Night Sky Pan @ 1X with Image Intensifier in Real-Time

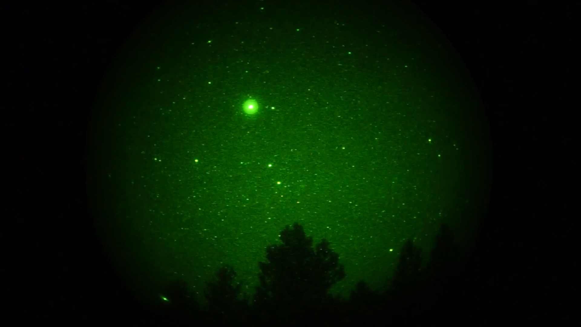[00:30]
Auriga's getting low. That brighter star on the right, just above the trees, is the star Capella. If we pan towards the south, we bump into that really bright thing, which is the planet Jupiter, which is currently in the constellation Orion. In fact, it's been there most of the winter. The two stars on the top are Pollux on the left, Castor on the right. And if we keep swinging closer to the south, that star there is Procyon in the constellation Canis Minor. And if we go down towards the tree line again. Okay, that really bright thing, just above the treetops.
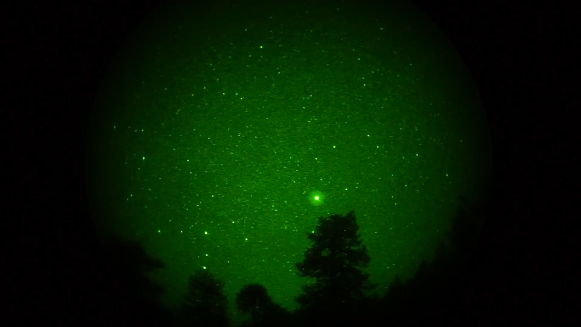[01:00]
That's the brightest star in the sky, Sirius. If I can stop shaking the camera. In Canis Major, the feet of the dog star as it's snowed, or the dog constellation are kind of right there. Oh, I think I just saw a little meteor. Alright, let's keep panning around. We'll head gradually towards the east. Is there anything up here? There's lots of galaxies which we're not going to show at one power. We've got a one power lens on our night vision device.
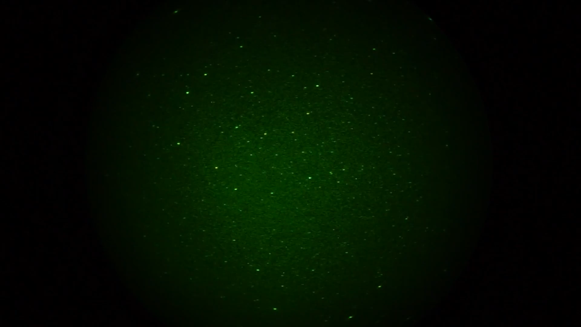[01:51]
Leo's up here somewhere. But it would be darned if I know where exactly it is. At least in this field. So, lots of cute looking stars. We're going to take a shot at Mars. Right there. That's... Is that Mars? I guess that's Mars. Yeah. Which is currently in Virgo. The star to the lower right of Mars is Vega. I mean, jeez, Spica. Spica, Vega, Spica, Spica. And over here, we've got the constellation Biotis. And on the star on the right would be right there. Dead center is Arcturus.
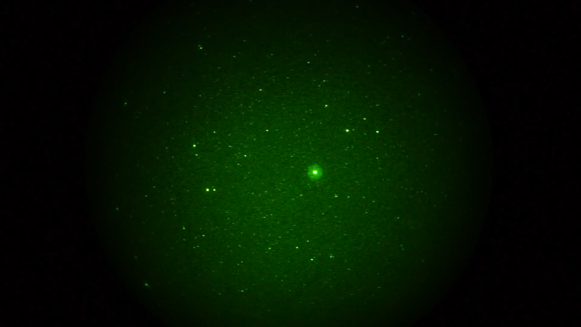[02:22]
And then you can kind of see a kite lying on its side. So, let's go back to the trees. Oh, that's my telescope, by the way. I haven't even started using it yet. Let's see. More trees. Let's go back. That was Mars. And... I wish I could see more stuff up there, but I'm not sure. Okay. I'm just going to bring it back to, uh...
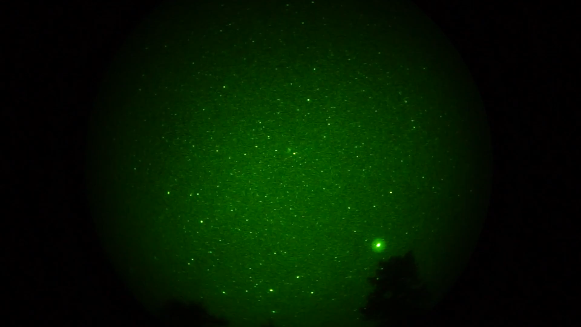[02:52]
Canis Major. There. Right there. Framed by some trees. That looks kind of nice. A one-inch relay lens is how we're connecting the camera to the night vision device. I'm waiting to get a better unit. That'll give me a larger image. But, for the moment, this is the best that I have. So. End of March. Mount Pinos. ISO 200. 60th of a second shutter. I hope I said that at the beginning. Otherwise, I have to listen to this myself all the way to the end. Okay. That's it. That's it.